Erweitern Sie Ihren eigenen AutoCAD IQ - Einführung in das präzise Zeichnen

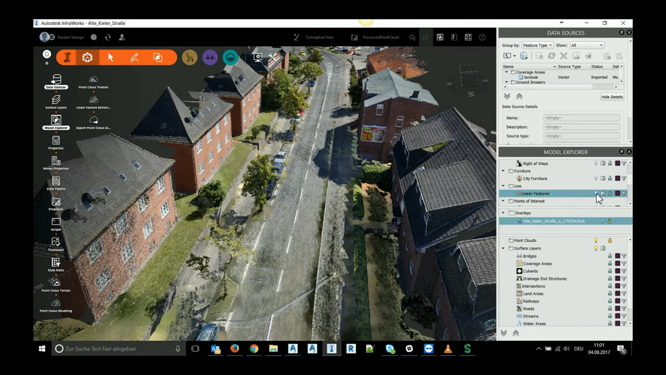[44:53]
warum sehen wir es nicht wir haben hier die linearen features ausgeschaltet jetzt sehen wir die linearen features und ich kann sehen was ich auch gerade gesehen habe den point cloud overlay so jetzt sehen wir das ganze noch ein bisschen besser
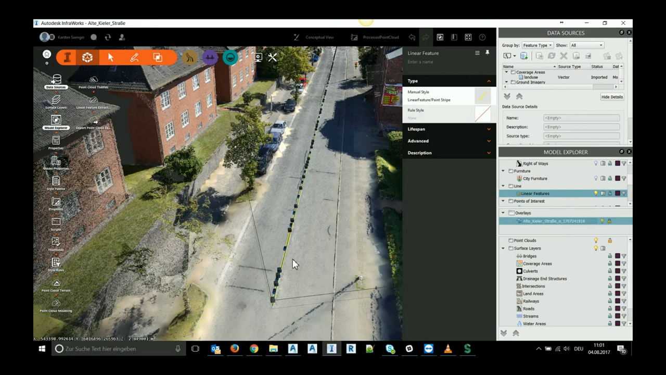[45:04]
so unser anfangspunkt war hier und er hat in der Richtung in der wir digitalisiert haben diese mittellinie
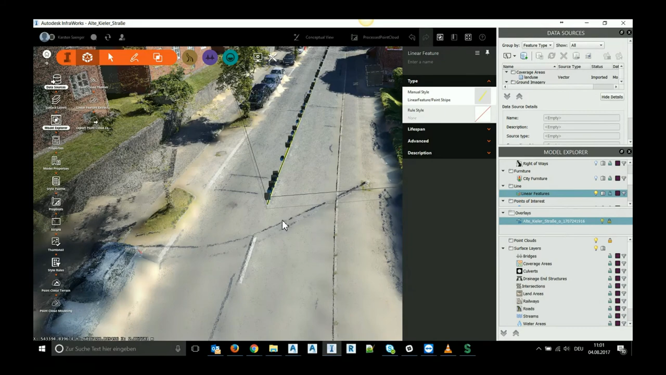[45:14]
erstellt und wir können wenn ich rauszoome sehen das geht über das ganze
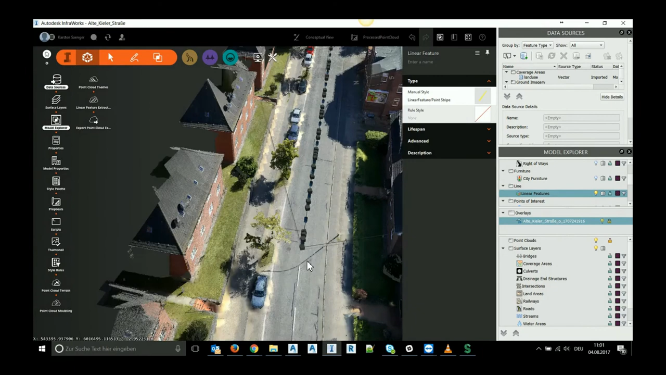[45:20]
restliche modell was können wir jetzt noch machen um diesen straße nachzubilden wenn ich hier mit rechter mausklasse gehe kann ich mir
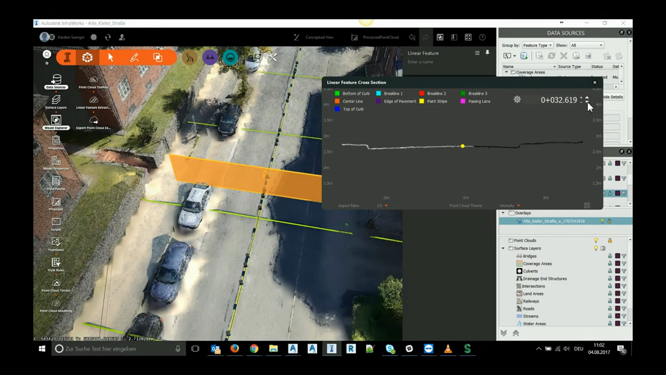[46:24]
und kann nun sehen wie mein profil an der stelle aussieht mach das mal größer so
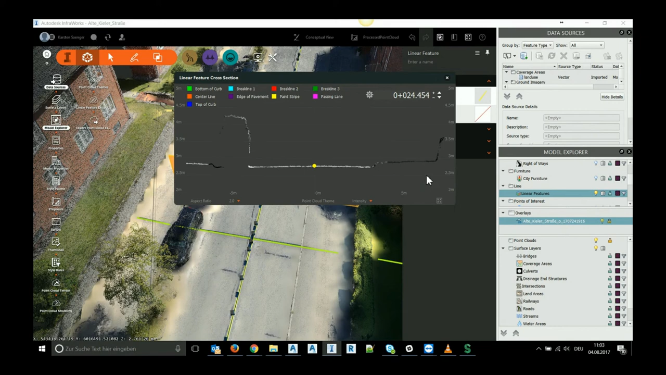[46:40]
und sollte eigentlich größer gehen überhöhe das mal auf 4 und was ich jetzt sehe ist im grunde genommen hier meine mittellinie von meinem von meiner streifen ich kann den punkt auch noch korrigieren wenn er mich wenn ich finde er stört oder ist nicht hier an der richtigen stelle und ich sage hier unten kann ich jederzeit im
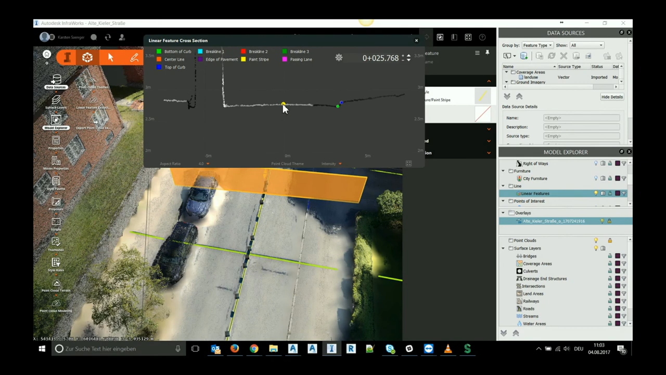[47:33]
und meine mitte schiebe ich hier hin da habe ich die zweite ich habe aus versehen zwei mittellinien gemacht gut und so kann ich das profil entlang vorgehen und ich sehe hier schiebe das noch mal zur seite interaktiv dass die linien gezeichnet werden oder dargestellt werden in dem fall ich komme jetzt hier in den schattenbereich von dieser abschattung von dem von dem gebäude da sind irgendwie die scan
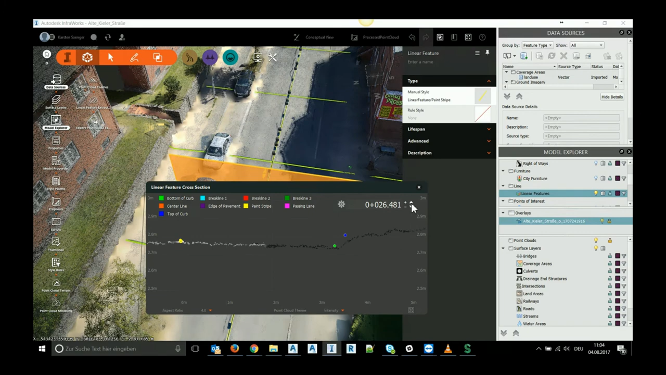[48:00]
punkte nicht vernünftig das heißt ich gehe da drüber mal drüber hinaus ich kann hier auch einstellungen vornehmen wie lang wie weit
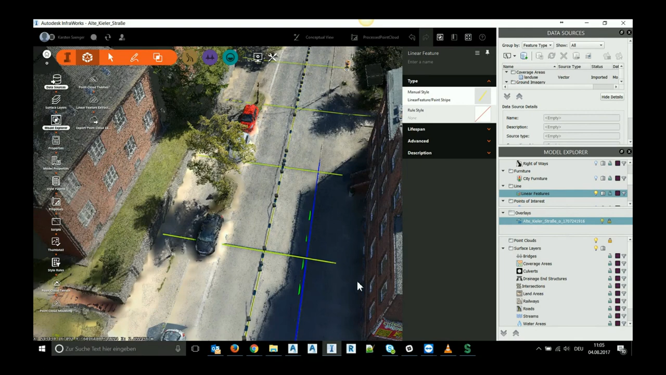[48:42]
löschen gut was fange ich mit diesen profilen an ich zum da noch mal rein dass man das sieht unten und oben vom randstein ich kann diese linien extra